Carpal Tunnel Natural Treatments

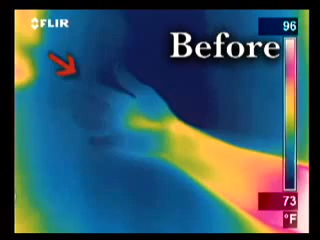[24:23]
On screen: scale top 96°F, scale bottom 73°F
This person suffers from carpal tunnel syndrome. Notice the blue areas. That's where blood circulation is being restricted. Now, look at this image of the same hand after using the carpal solution.